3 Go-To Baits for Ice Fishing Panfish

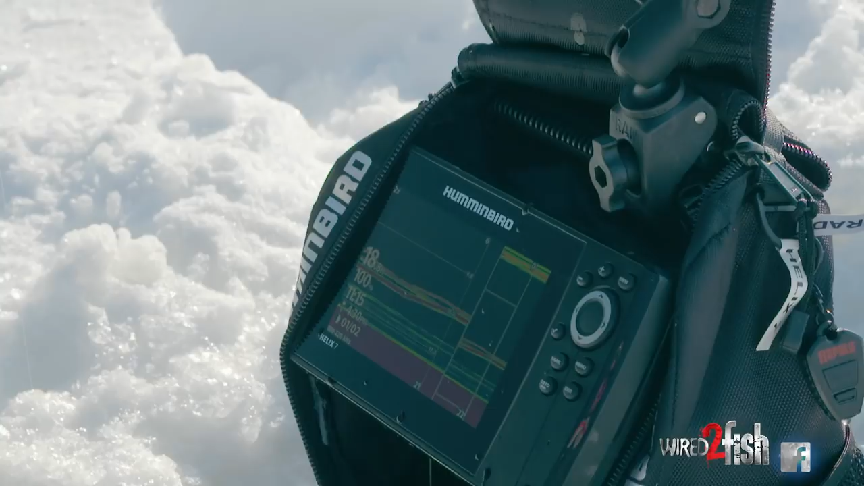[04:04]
And you'll see that with crappies a lot of times is sometimes the smaller fish will be on top and the big fish will be on the bottom, there we go.